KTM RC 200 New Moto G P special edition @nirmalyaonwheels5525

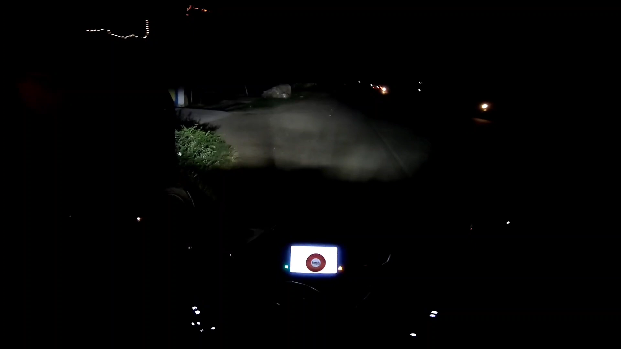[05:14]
কেটিএম কোনটা এটা? এটা রেসার ডিসেন্টটা নতুন যেটা। পুরো ক্যাশে ইয়া করছেন না? না না ক্যাশে না, ক্যাশে 50%। এটা স্পিড ইয়া কত আছে লিমিট? স্পিড এটা তো রিভিউ যা দেখলাম 250 উঠছে।
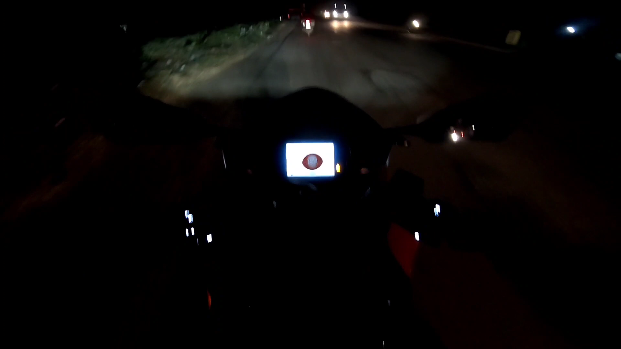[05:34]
ওয়েলকাম ফ্রেন্ডস, ওয়েলকাম টু মাই চ্যানেল নির্মাল্য অন হুইলস। বন্ধুরা এই মাত্র শোরুম থেকে বেরোলাম, কেটিএম আরসি 200 মোটো জিপি এডিশন, ফুল অরেঞ্জ,
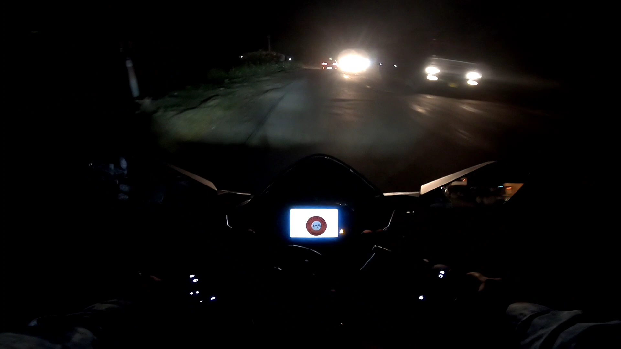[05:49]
সুপার স্মুথ ইঞ্জিন, টর্কও বেশ ভালোই আছে, গিয়ার শিফটিং বাটারলি স্মুথ। এই তো সবে শুরু হলো, এখনই বাড়াবাড়ি কিছু বলবো না, কদিন চালাই তারপর আমি একটা রিভিউ দেব।
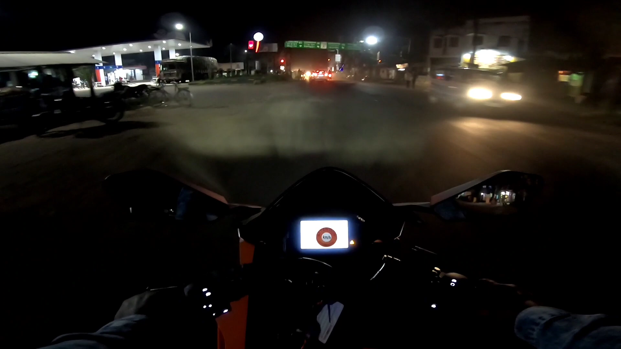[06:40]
এখনই ভালো মন্দ বলা মানে ইটস টু আর্লি টু প্রেডিক্ট।
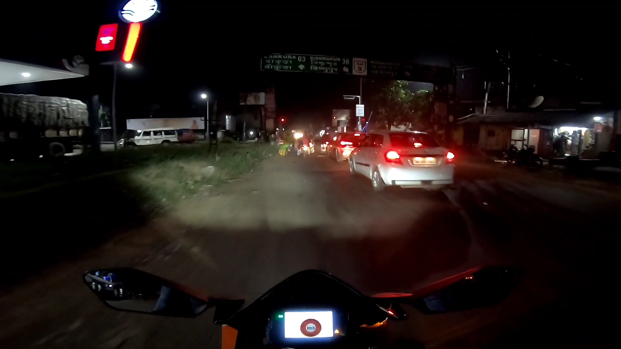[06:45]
সামনে সিগন্যাল, বাঁকুড়া টাউনে ঢুকছি আমরা।